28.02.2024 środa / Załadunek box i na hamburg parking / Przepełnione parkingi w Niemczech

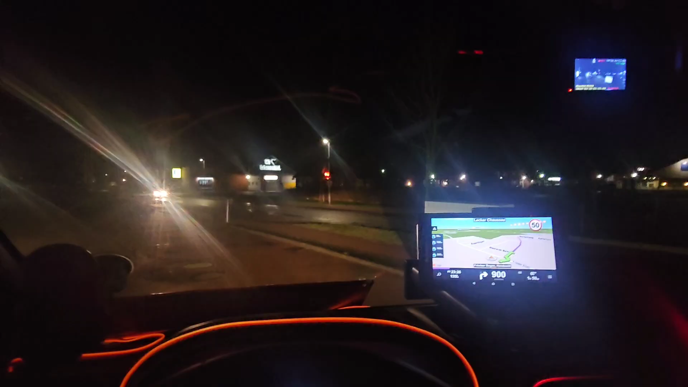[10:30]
Ja się właśnie zatankowałem. Weszło 110 litrów paragonu. Nie mam, automat nie wydrukował paragonu, jak chyba papieru nie było. Jadę dalej, jeszcze przed wjazdem na autostradę
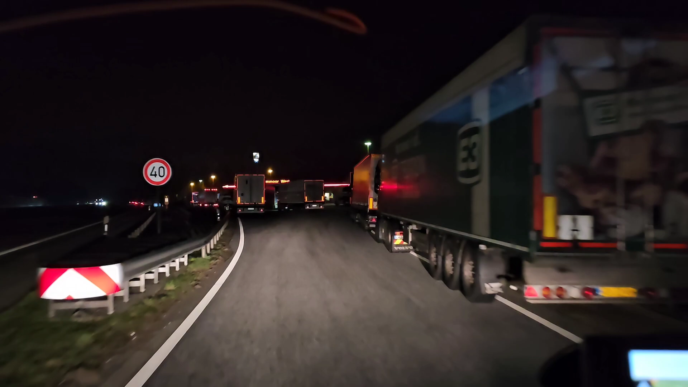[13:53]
Teraz pytanie, gdzie jechać, lewo czy prawo? Mógłbym nawet tu stanąć. Tu też jest wolne miejsce. Ale wolę sobie stanąć gdzieś na parkingu. Tam głębiej. Jakby jakiś gabaret przyjechał w nocy, żeby mnie nie budzili.
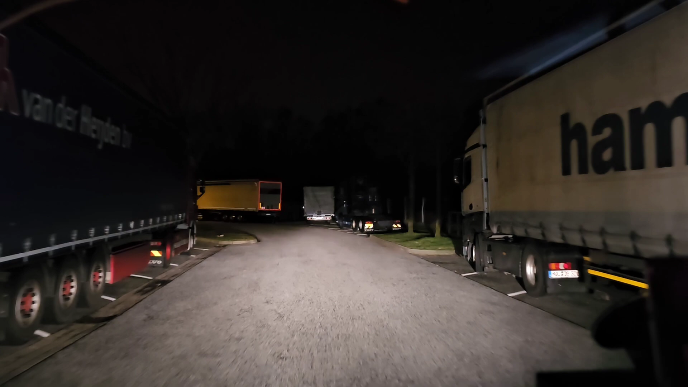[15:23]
Jak widzicie, już dalej nic nie ma, będę musiał cofać. Stanąć sobie tam, gdzie ta jedna osobówka stała.